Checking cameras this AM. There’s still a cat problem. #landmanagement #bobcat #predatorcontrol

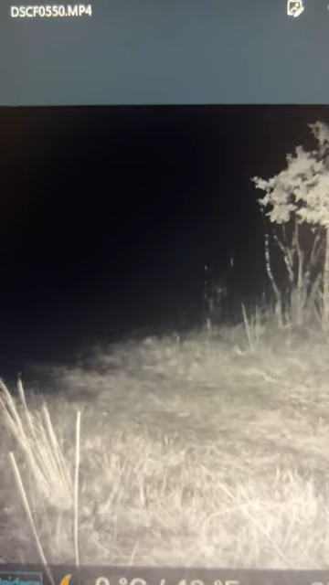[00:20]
Let's see. There he is trying to work the back of my set. And my set's right there. Let's see here.
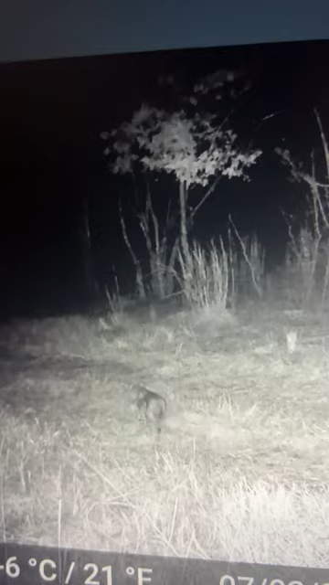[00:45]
So I've still got a bobcat problem over there.